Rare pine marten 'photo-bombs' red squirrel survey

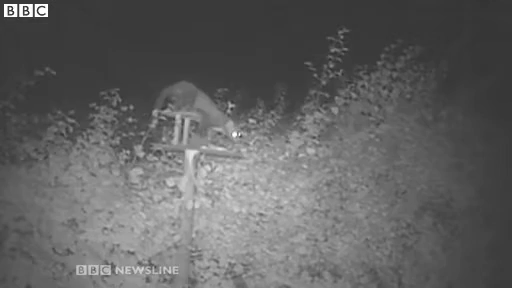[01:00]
The cameras at Crom even captured a pine marten watching an Irish hare race by. That was an unexpected surprise, but it's also a good one because the pine marten is also a protected species in Northern Ireland, so the more information we can get on them, the better.